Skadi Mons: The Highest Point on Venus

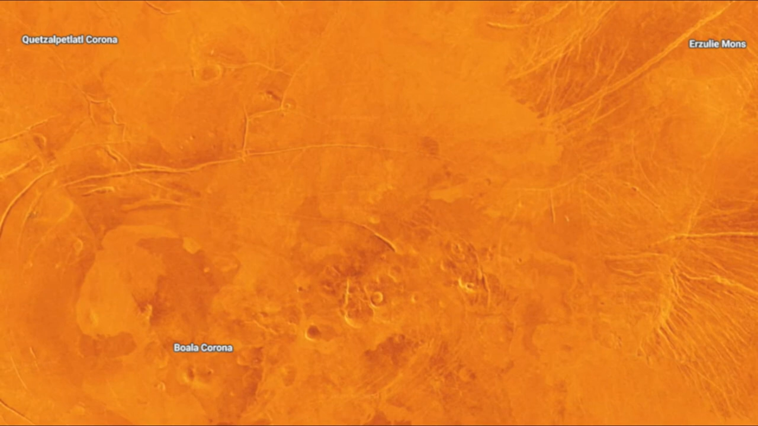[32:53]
Near the summit of the Lada Rise, there are two smaller features that may be home to the high point for this Terra.
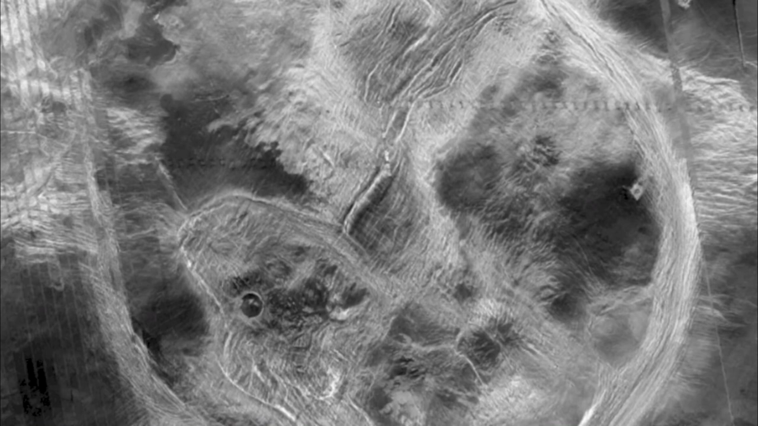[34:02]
While Quetzalpahatl was large, Artemis dwarfs it is over four times larger than its South Pole counterpart.
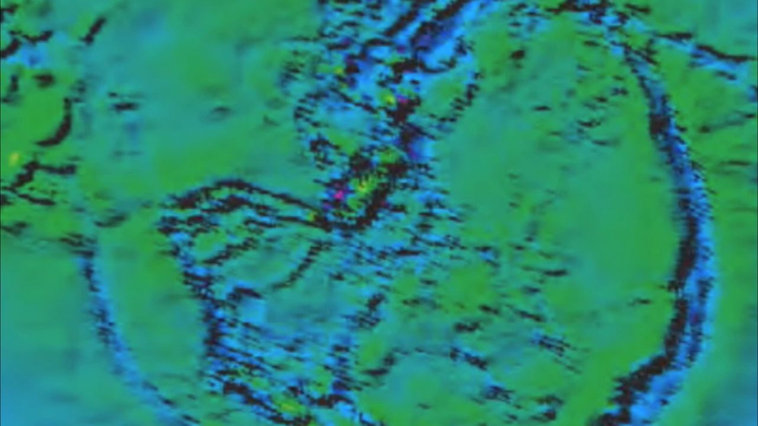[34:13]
And it is one of the most striking features on the planet. The Artemis corona is an absolutely gargantuan structure.
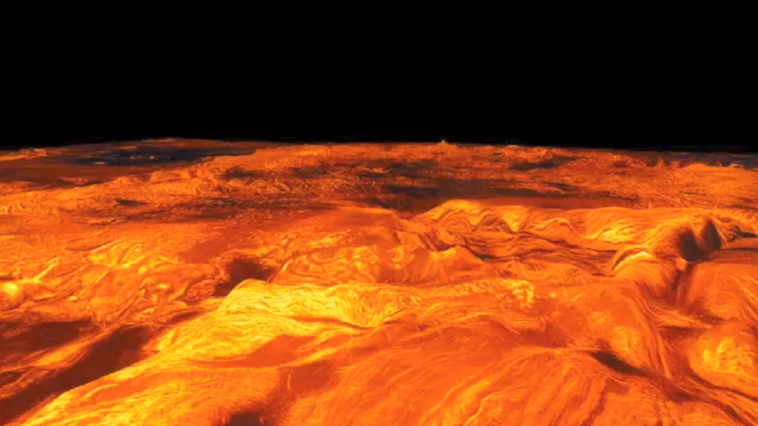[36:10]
We'll trek our way through the rugged terrain towards Avda Fluctus, a massive lava flow.
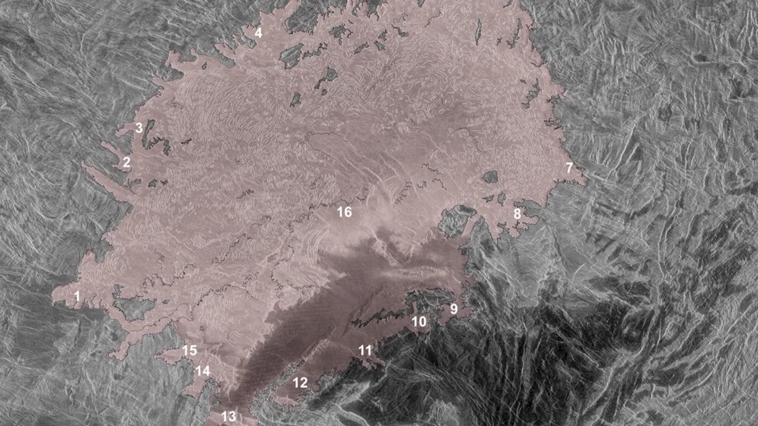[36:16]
beyond it will be our destination.
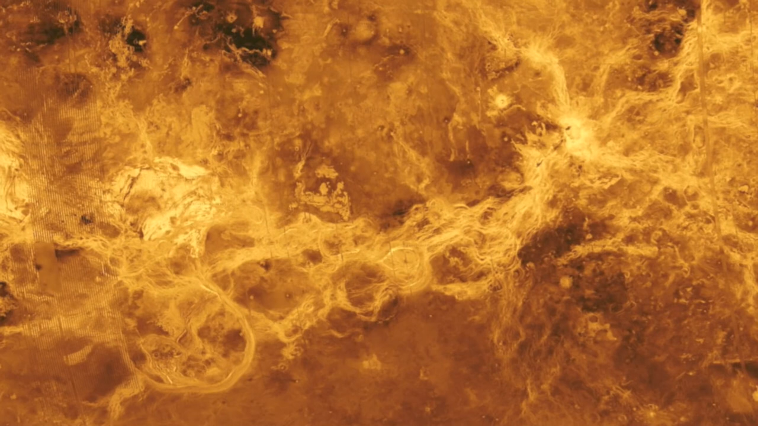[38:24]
So it is suspected the planet undergoes a different type of tectonic and resurfacing activity. Perhaps the best place to find evidence of this is here, in the chasmata, one of the signature bits of topography on Venus. This section of Venus is similar to the rift valleys we find here on Earth.
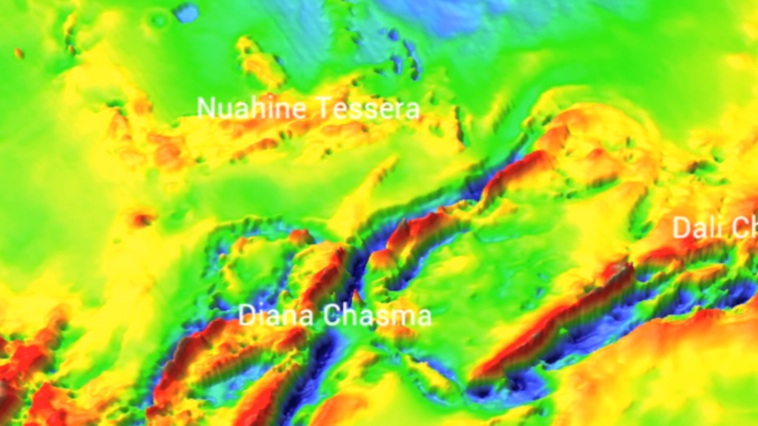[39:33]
If you stood on the rim and peered down, you'd have a drop of almost three miles. A bit of warning before you descend, though. You are about to put your equipment to the ultimate test.
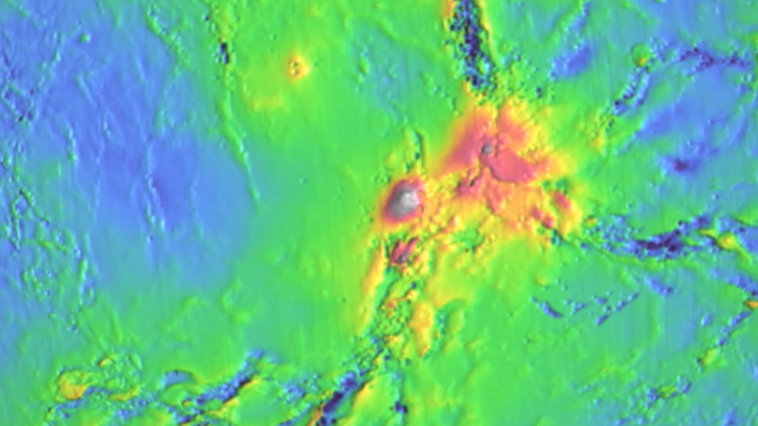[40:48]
an area known as the Atla Reggio.
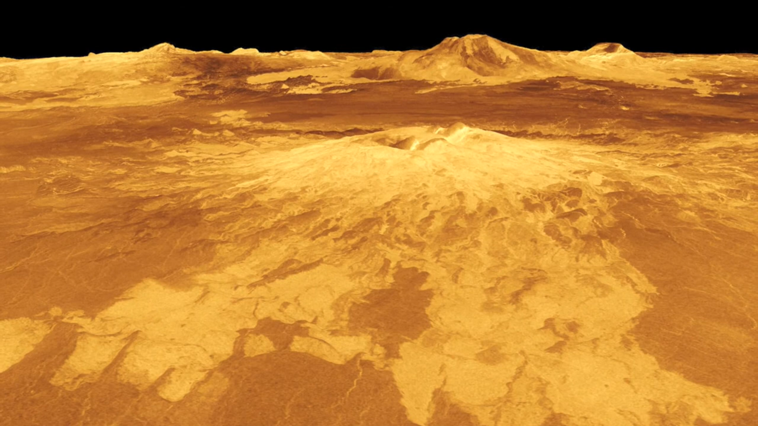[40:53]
Sitting just a hair's breadth north of the equator, Mat Mons is the second highest peak on Venus.
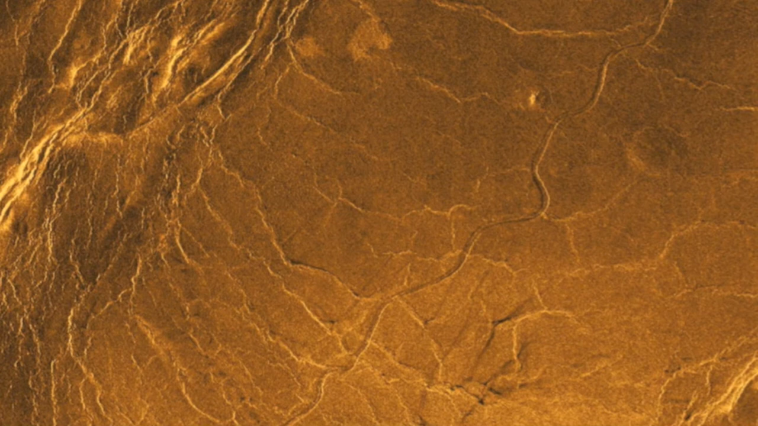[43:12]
over 4,300 miles in length. With a width, on average, of one mile, this winding canal was carved out not by water, but lava.
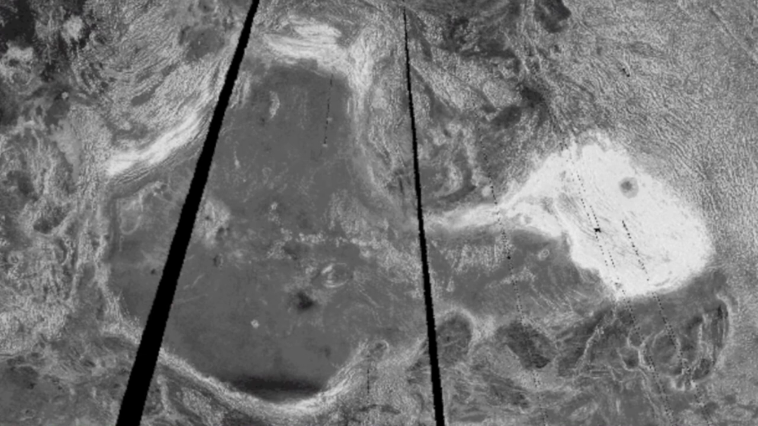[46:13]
Standing in the heart of it will allow you to take in four of the major mountain ranges of the planet. the Akna Montes to the west, the Freya Montes to the north,
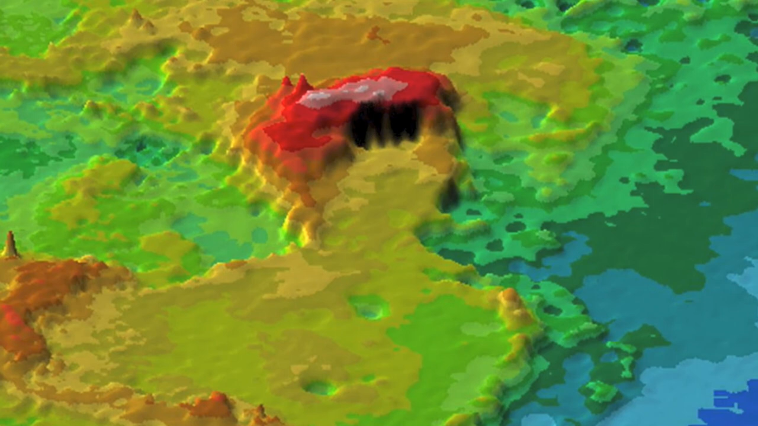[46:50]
Then, climb up the even steeper western side of the Maxwell Montes.
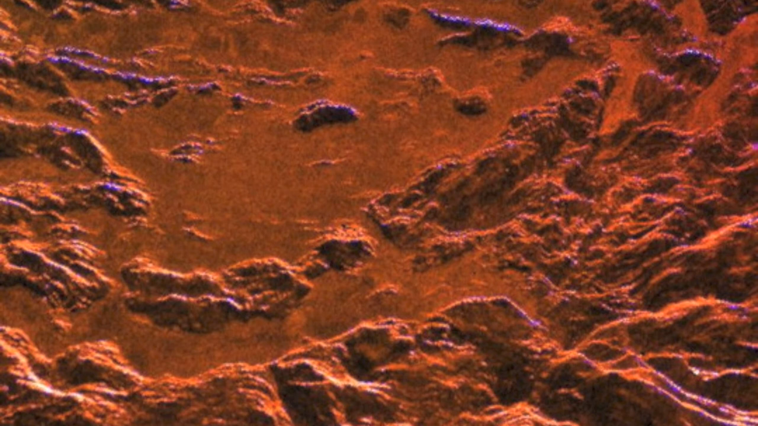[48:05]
and you'll have to pick your way through this jumble until you are at the base of the range.
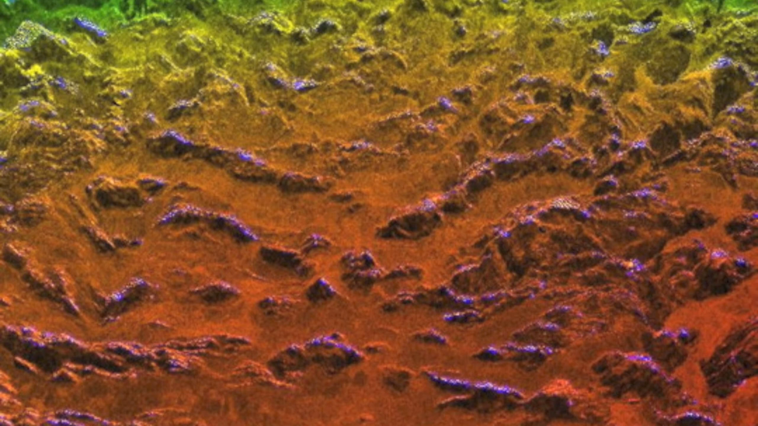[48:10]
As you start to ascend, you'll spot one of the most distinct landmarks on the Maxwell Montes, the Cleopatra crater.
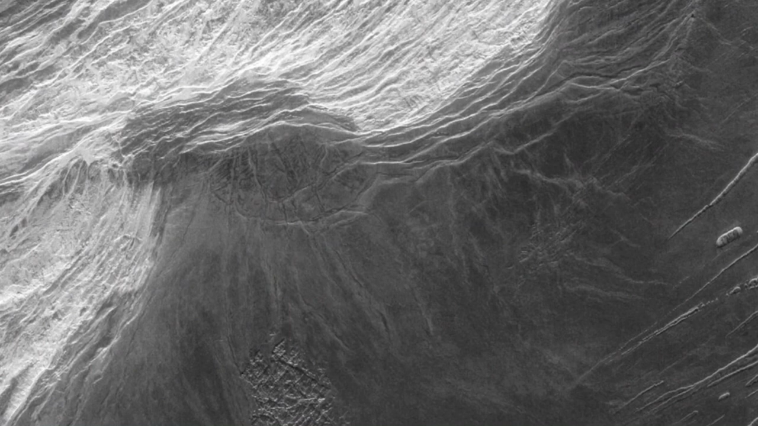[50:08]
By the time you reach the summit of Scotty Mons, not only will you be on the rooftop of Venus,
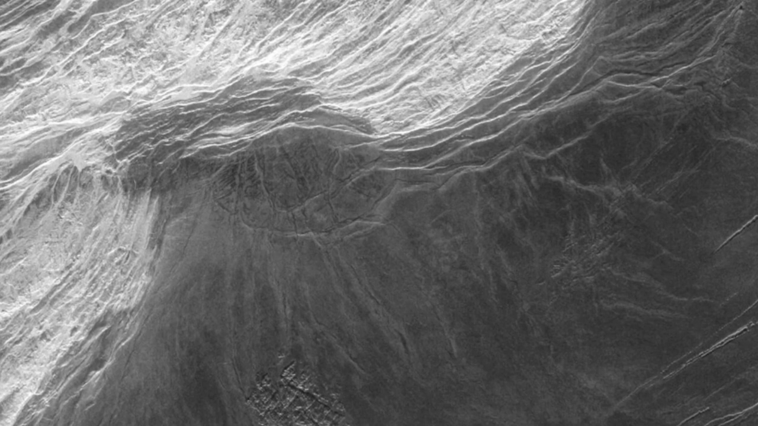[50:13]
you'll also be standing at the coldest and least pressurized point on the planet's entire surface.